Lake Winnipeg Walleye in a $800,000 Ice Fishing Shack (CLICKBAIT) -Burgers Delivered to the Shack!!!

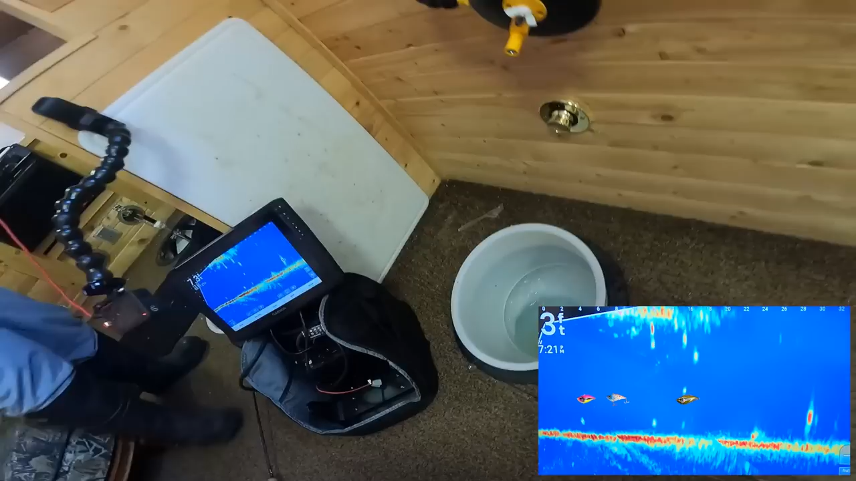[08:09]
Oh, there's a bunch. Dude, there's so many. There's like five fish on the screen right now. Push that jig down, yeah? That one's about to come up. That's a good fish. They're all good fish. They all look huge. He's coming up to it, Mike. Your minnow's panicking. The jig. Yeah. Oh, shit. Down, down, down. Go down a bit. Oh, oh man, I was looking at the wrong one. No, I'm sorry. I was like, down there. I was like, sober up. Sober up.
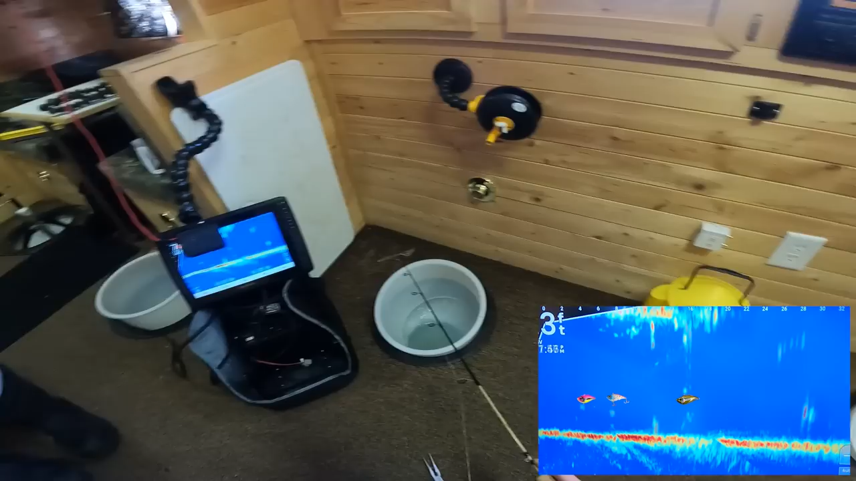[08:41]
I was like looking at the other. Oh, that's charging. That's going to bite you like instantly. It has to. That looks long, that too. That's good. That's a good fish.
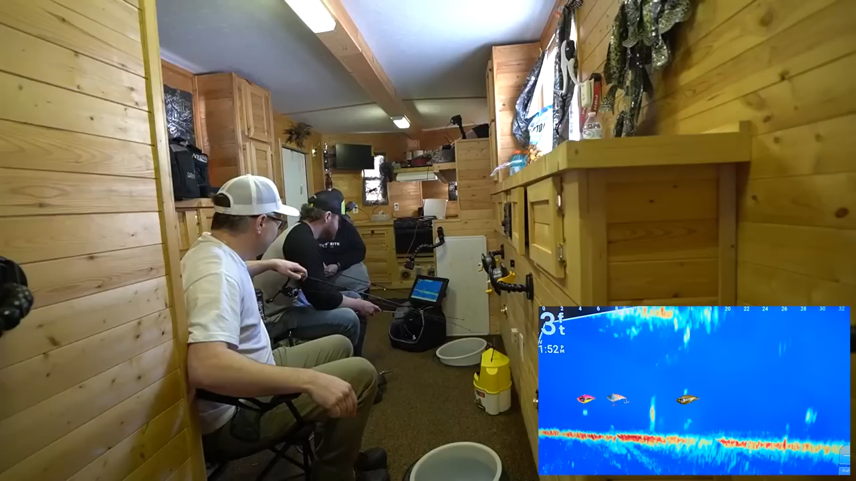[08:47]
Oh, it's a really good fish. Ooh, nice hook set, pal. Is it decent?
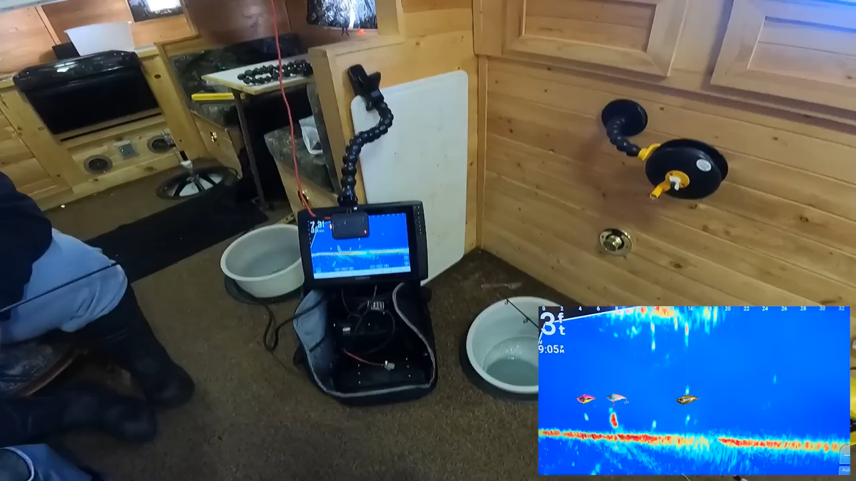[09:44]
Oh, here's one. Underneath you, bud. Underneath your clothes. Shakira. Sing nasally to me. That's a good fish, Justin. It looks good. That's so dark. It's thick, Rick. Oh, we got serious. Oh, yeah. Oh, he's not that big. He might be. Oh, look at dude, that's he's enormous.
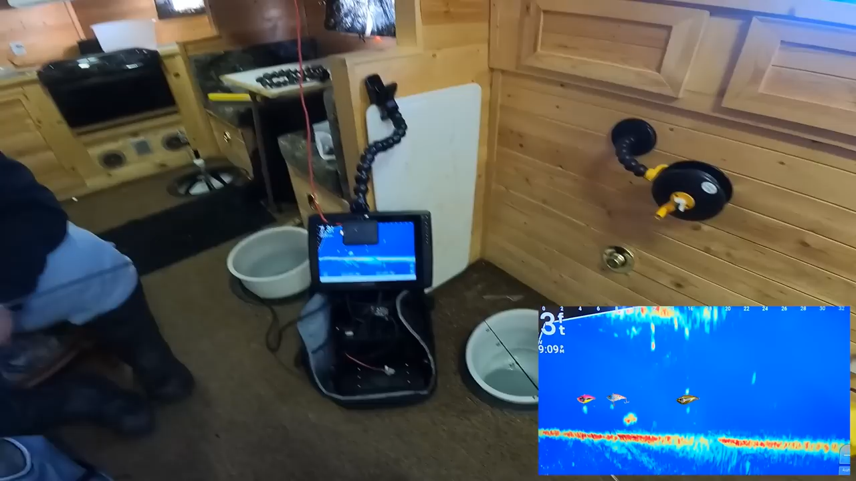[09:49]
Big. He's going to the jig. He's on the jig now, yeah.
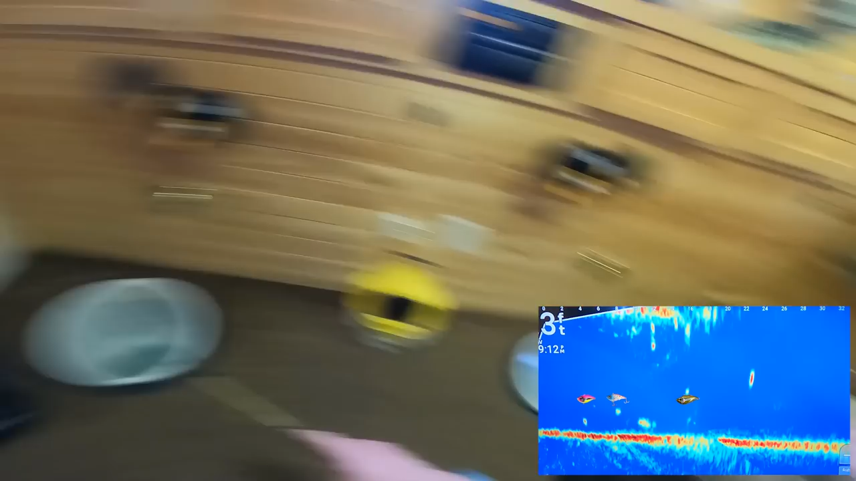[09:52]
Gee. That just emerged out of nowhere, eh? Yeah.
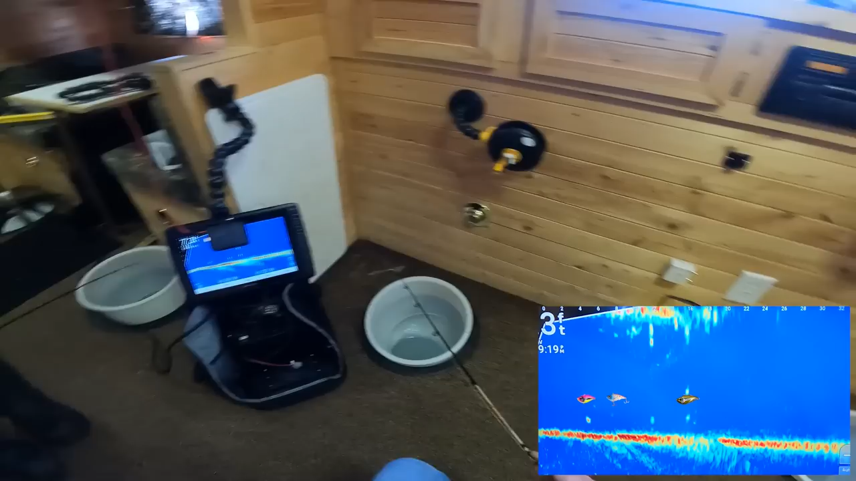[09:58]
I don't know what he didn't like something. He didn't bolt hard. Like when he, yeah. The small ones, when they kick and bolt off, they'll be gone.
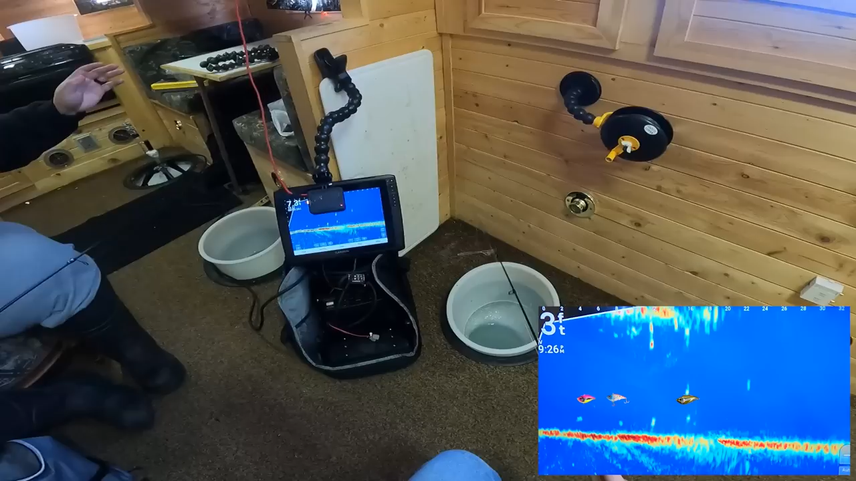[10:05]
They're like gone that in one, a second, yeah. He was too big. He couldn't, you know, he's just like, he's like me.
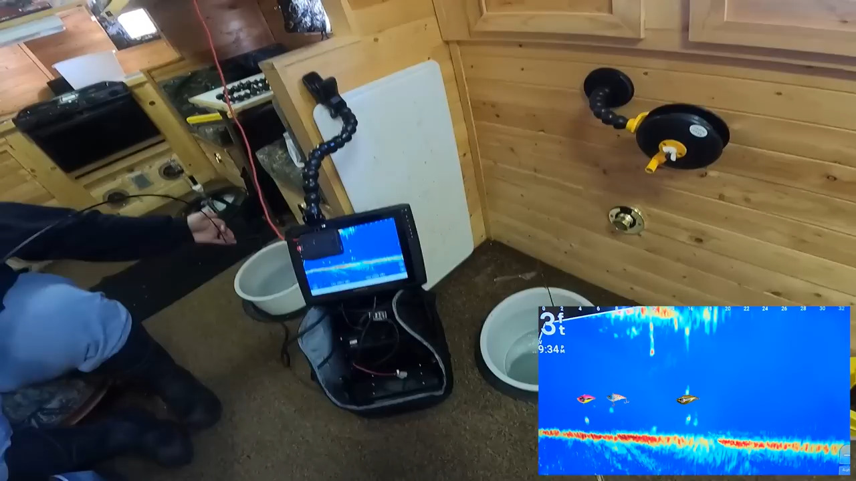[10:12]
Insert that, the Family Guy thing there. Stop it! Cut it out!
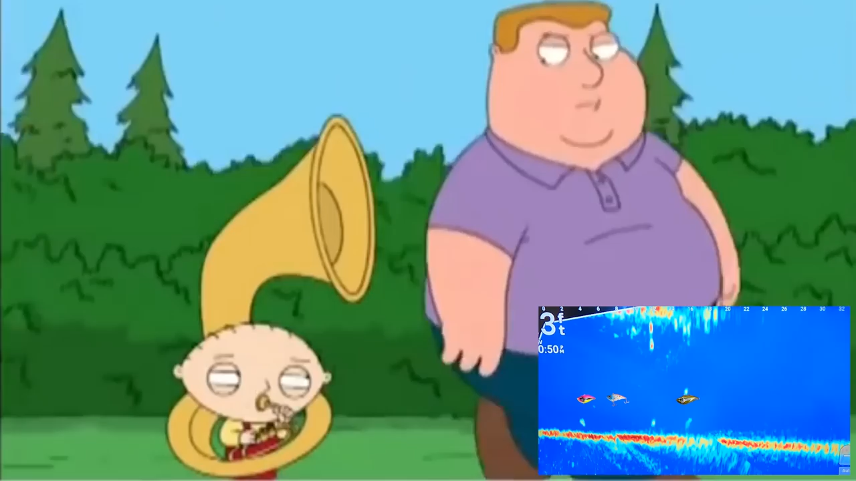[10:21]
Do you know fish coming up. Yeah, like how many people? Oh, yeah. Coming up at you, oh, Mike, on the jig, I think. And just slack, and it's, that's on the rattle.
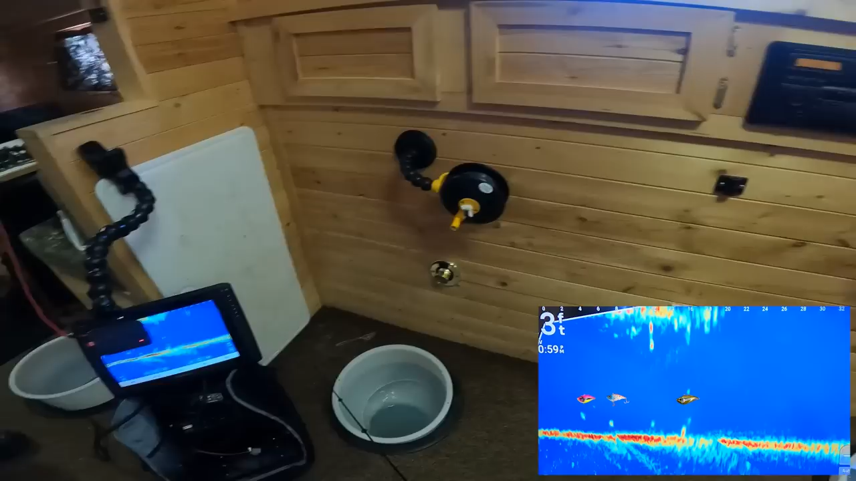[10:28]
The rattle. Is it? Yeah. That looks chunky. Like it looks fat. He's yeah, it's kind of hard to oh, tell. He might be going the clack. I think he's going to tip. Here, you take the clack. You take the clack. That's all you. The minnow's going crazy. Yeah, I don't know if that was it biting, but.
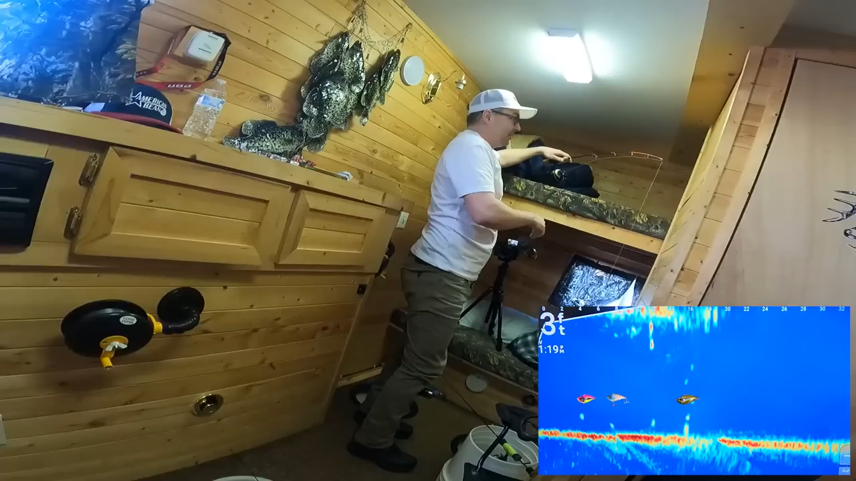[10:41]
I don't know if he's on it or not. It reeled down to that? It looks like he's on it or close. There's no fish. He's coming up. He's going to cry. Yeah, he's here he comes. Got, oh, you got him. That was weird. It like bit. Whoa. That's doing strange weird stuff. Things. Weird stuff. It's weird things. He's going to get into my mugshot here. It's coming up backwards.